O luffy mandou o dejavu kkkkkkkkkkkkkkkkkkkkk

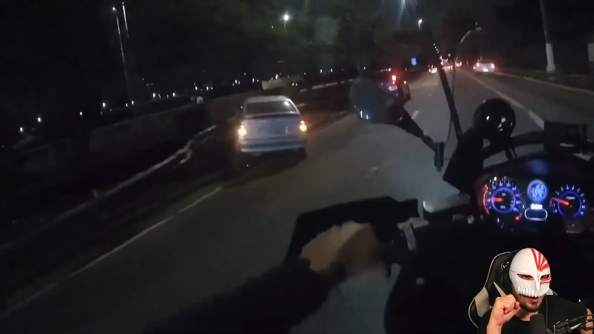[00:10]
Eita, bêbado! Que isso, velho! Deja vu! Nada, tá tão ruim que não pode piorar, ele achou que o da frente é que tava bêbado E era um loop pilotando, velho, olha lá
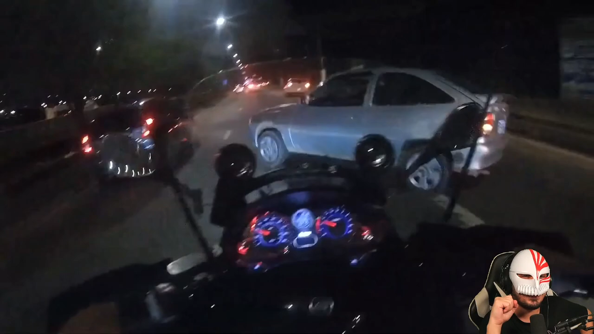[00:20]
Tira o loop do volante, mano!
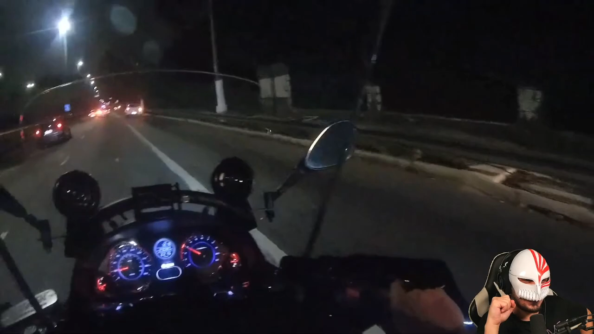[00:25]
Por isso que a Neve é que pilota, né, mano, moral É o de B, é o de B, a Neve só lá velho Agora é o de B